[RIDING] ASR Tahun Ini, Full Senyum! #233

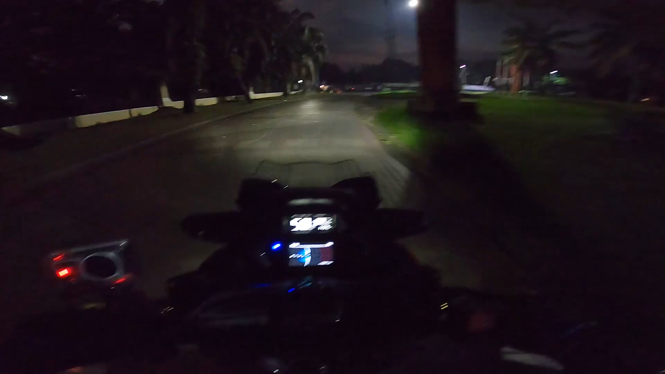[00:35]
kita otw ke tikum dulu Seperti biasa juga Shell lagoon lagi,
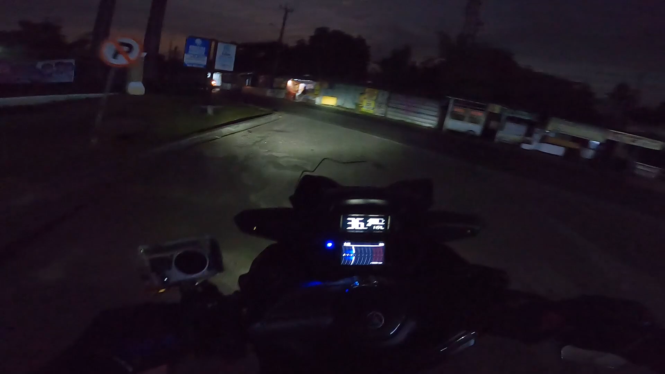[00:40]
shell lagoon lagi Hari ini kayaknya lebih sepi deh Karena kemarin libur kan tuh Tanggal merah Kita otw dulu Dikit lagi sampe tikum Kita lihat ya, gue dateng pertama lagi apa enggak nih 539,